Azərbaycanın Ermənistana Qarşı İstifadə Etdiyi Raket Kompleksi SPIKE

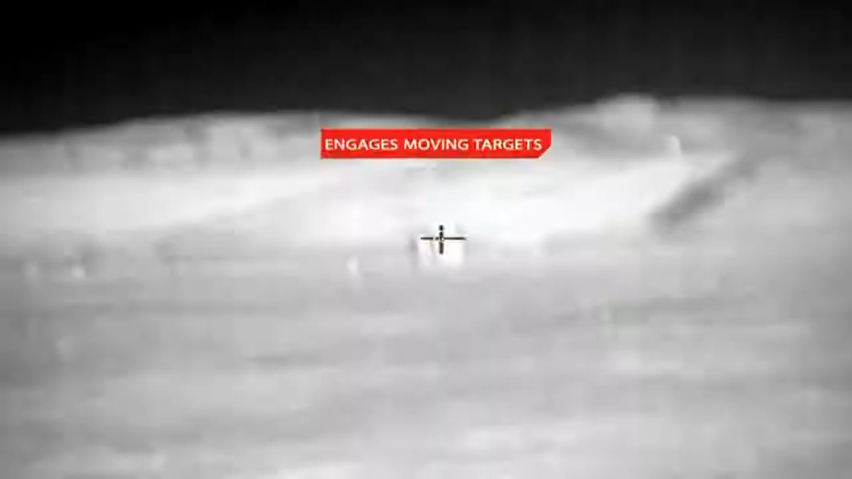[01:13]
Raket hədəfi avtonom şəkildə və ya operatorun nişan alması ilə də vurabilir.
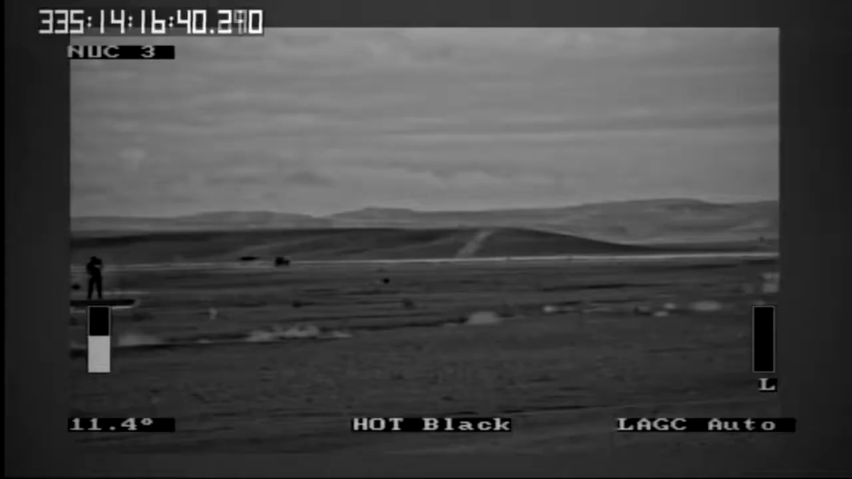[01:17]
İkinci halda, raketin operator pultuna göndərdiyi videosiqnal əsasında qərar qəbul edir.
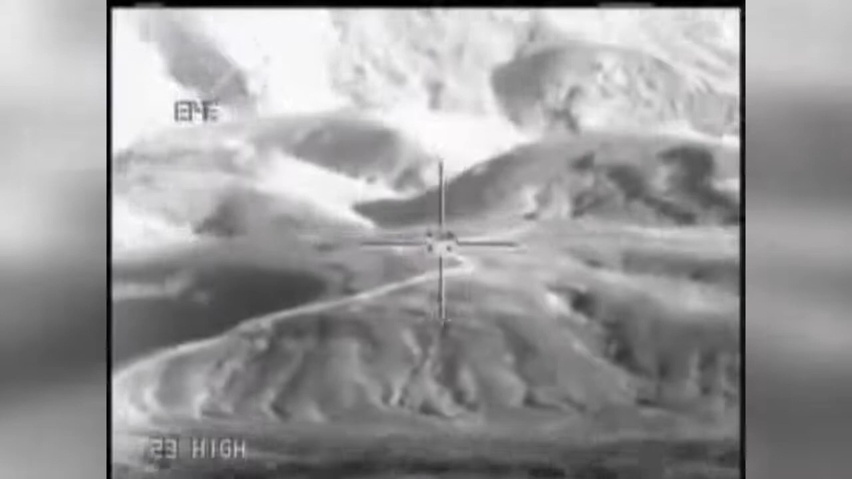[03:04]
Raketin bu variantı piyadalar, yüngül zirəhli maşınlar və helikoptərə quraşdırıla bilər. Raketin çəkisi 34 kg, buraxıcı qurğunun çəkisi 30 kg-dır.
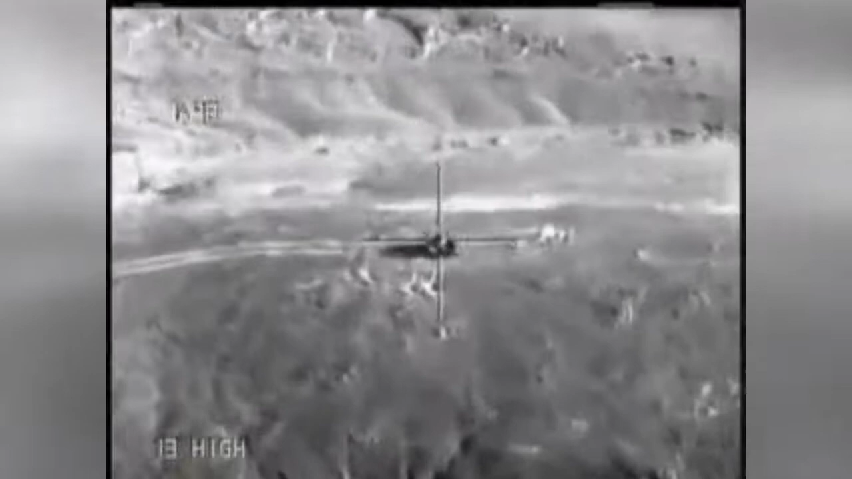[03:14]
Helikopter versiyasının çəkisi isə 55 kg təşkil edir.
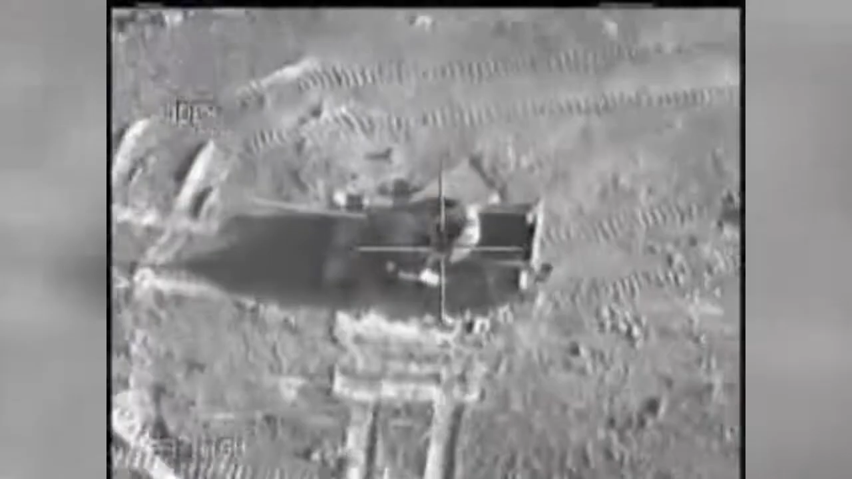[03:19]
Zirəhi dəlimə qabiliyyəti 1000 mm-dir. Spike Enelos Ultra-uzun məsafələ bu raketin maksimum atış məsafəsi 25 km-dir.
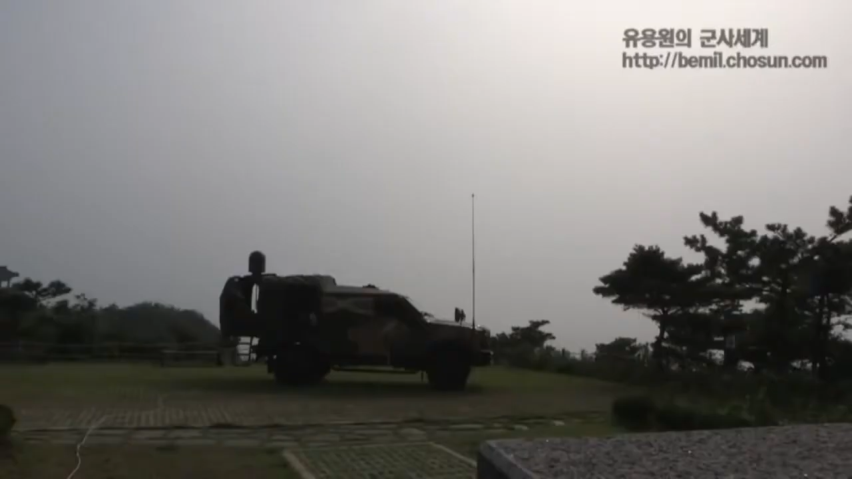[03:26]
Görüş zonasından uzaqda qalan hədəfləri vurmaq üçün əzərdə tutulub. Spike-in digər variantlarından nəzərə çarpacaq dərəcədə böyük olan bu variantın ümumi çəkisi təqribən 70 kg-dır.
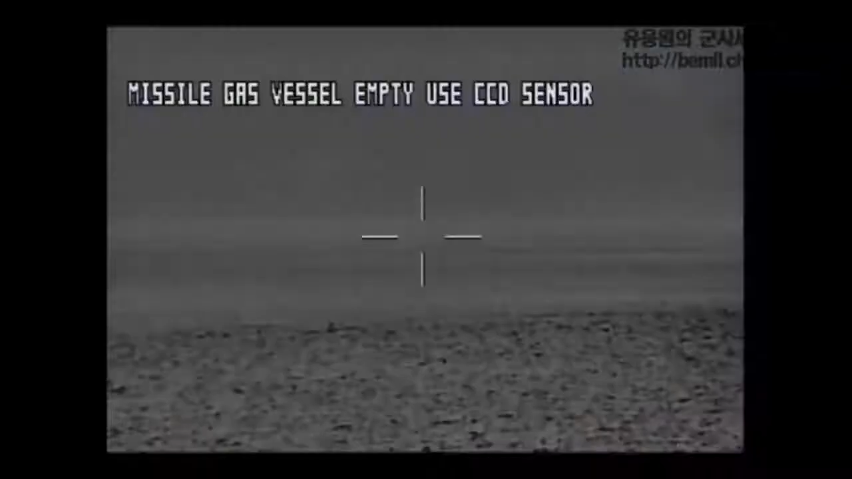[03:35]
Hədəfi 95% dəyiqli ilə vuran Spike Enelos həm yerdən, həm də helikopterdən atıla bilər.
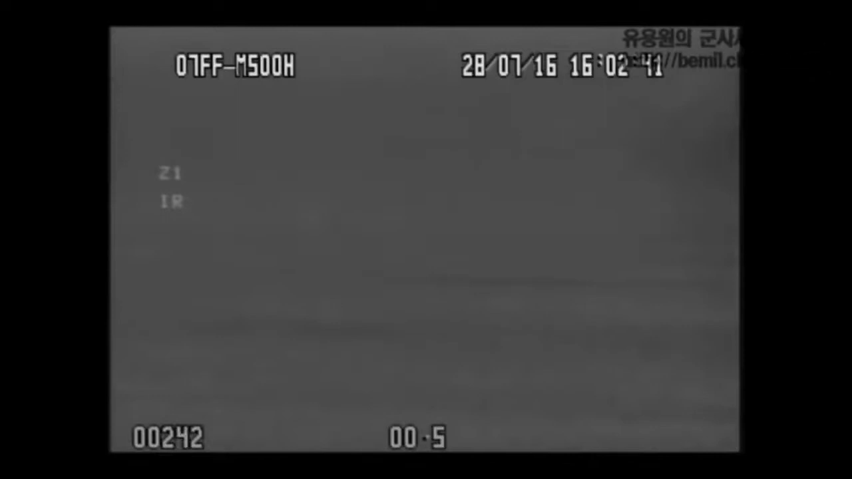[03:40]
Raketlərdə komulyativ, yaxud fuqas tipli döyüş başlığından istifadə oluna bilər.